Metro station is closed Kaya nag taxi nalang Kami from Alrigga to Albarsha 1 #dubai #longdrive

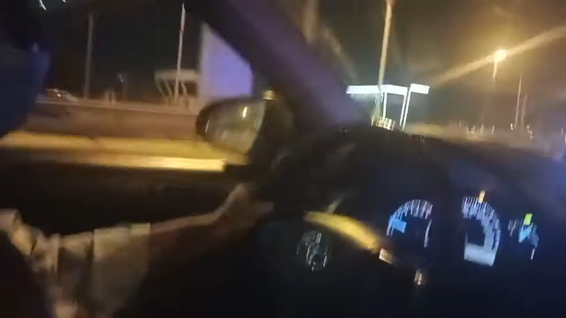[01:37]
Sorry? Oh, yeah, there's police guys there. Out there. Oh, see that?
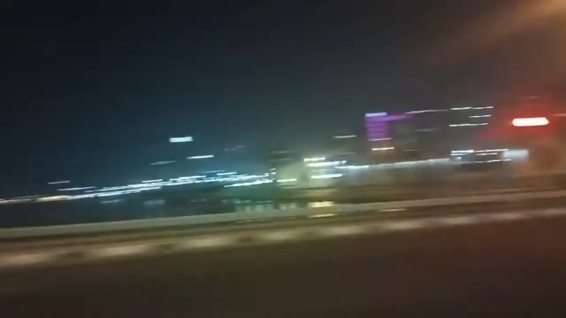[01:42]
I think there's something accident. Oh, they just stand by there. Today is... So we're going to Albarsha from Alrigga. So this is the whole...
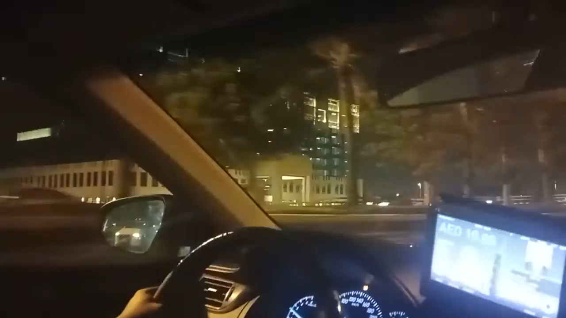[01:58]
way going to Albarsha. Shiksayad route, no? Yes. Going Shiksayad route, yeah. No, we are on the way to... Okay, ma'am. So, ayan yung Burj... Burj Khalifa. Huh? Paris, mauna. To ala ba, layo kayo eh. Okay. Di madala, dalagsong. Zoom in. Ay. Zoom out.
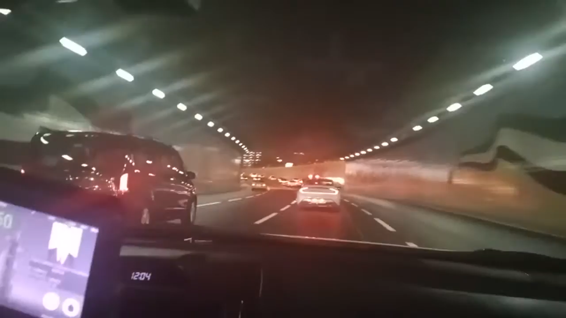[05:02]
Overpass. Karpakan. What happened? Ayun, ayun ang museum, guys. Next time we are coming there. In the museum. So money siya ang ano night viewing sa Dubai. From Alrigga lang ha to Albarsha.